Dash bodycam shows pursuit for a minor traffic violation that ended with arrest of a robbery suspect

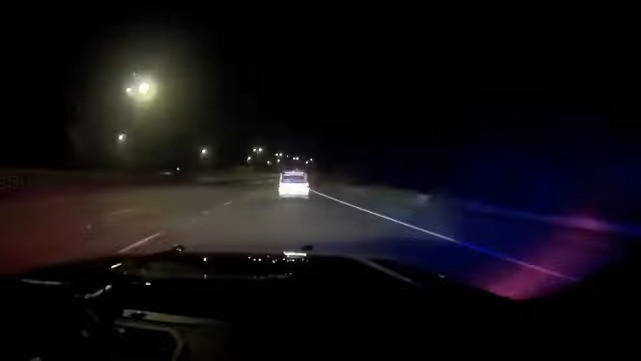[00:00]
75. We're in northbound in the right hand lane, speeds of 84. No traffic. Northbound right hand lane, speeds of 84. No traffic. Radio launch all 75. We're still in the right hand lane. Approaching exit 107, speeds of 75.